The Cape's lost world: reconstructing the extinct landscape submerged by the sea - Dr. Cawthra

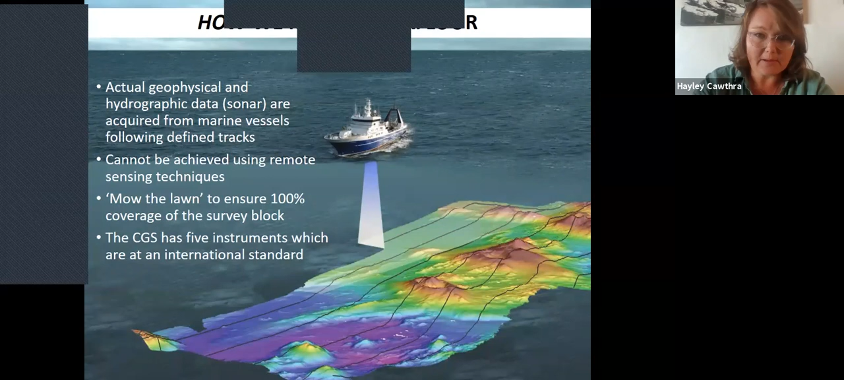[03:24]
my colleagues and I mount sensors onto ships and boats. And we literally steam up and down and we do what we call mowing the lawn. So we try and achieve seamless coverage of the geophysical data sets and instruments. Unfortunately, there's no method yet to map the seafloor from using remote sensing techniques because electromagnetic waves, such as acoustic waves, become highly attenuated through seawater.
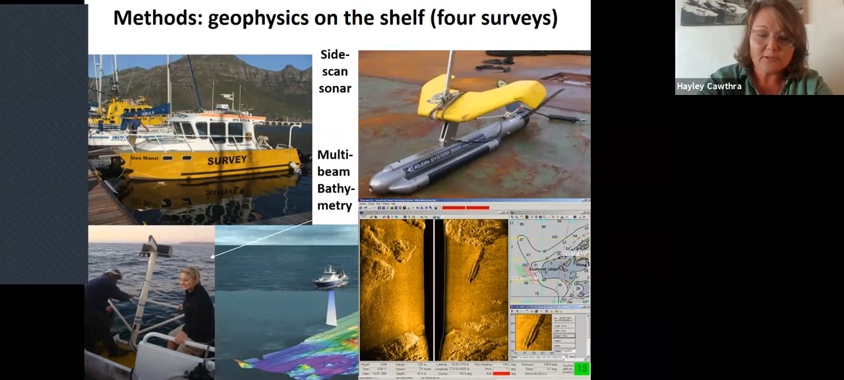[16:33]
We spent three months in Muscle Bay, my colleagues and I, mapping out the seafloor in high resolution in the bays of Muscle Bay and Fleerspy. We used side-scan sonar, multi-beam bathymetry, two different types of shallow seismic methods,
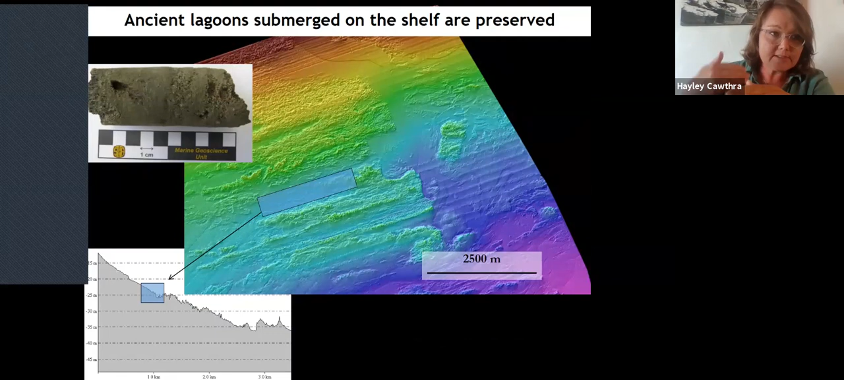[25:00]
And then as it swung around and started to rise, it actually overstepped the system and was able to preserve these very fine grain deposits. We've had a student in Germany working on some foraminifera and ostracods, microfossils in the marine sediment ridge.